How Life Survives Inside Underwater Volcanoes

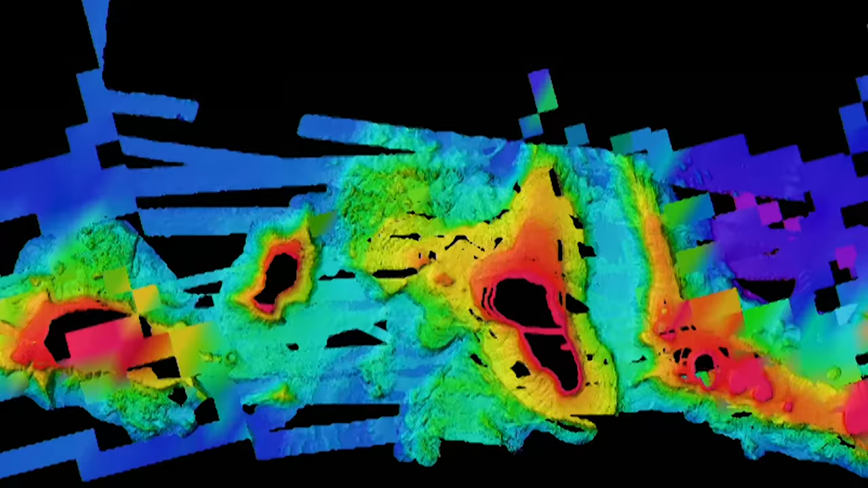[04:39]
The rugged hills and mountains created by volcanic activity are called seamounts,